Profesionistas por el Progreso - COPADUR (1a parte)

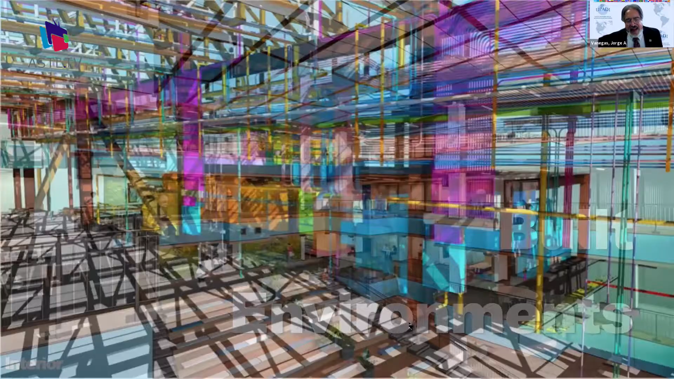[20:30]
Adicionalmente, hoy en día estamos teniendo ambientes virtuales que están basados en realidad,